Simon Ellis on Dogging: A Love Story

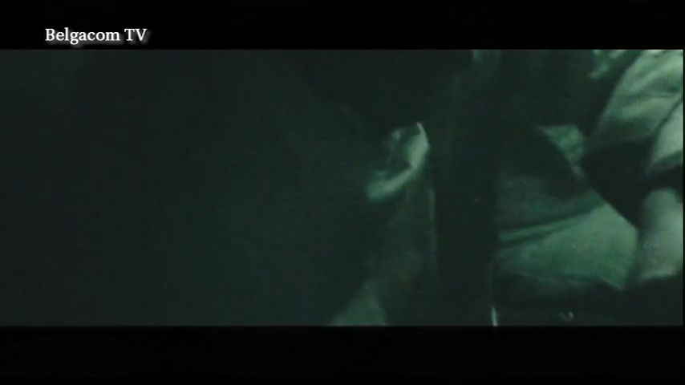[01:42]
When we shot the dogging scenes with the night vision cameras, that was interesting because we shot a lot of those later on, after the main shoot was done.